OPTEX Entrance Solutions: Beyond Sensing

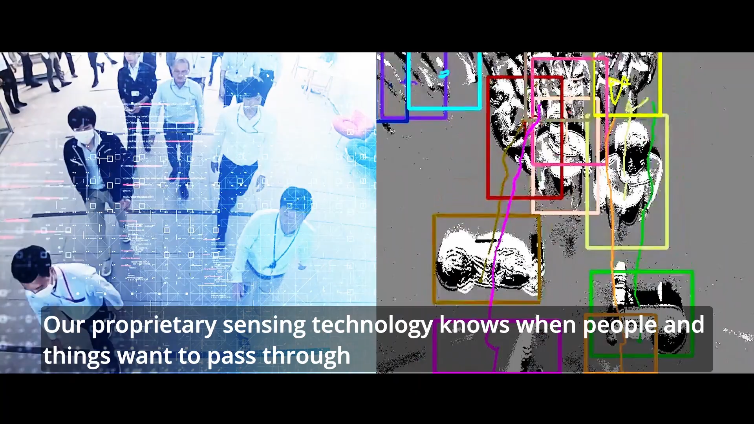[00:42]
Our proprietary sensing technology knows when people and things want to pass through and optimizes our doors opening and closing.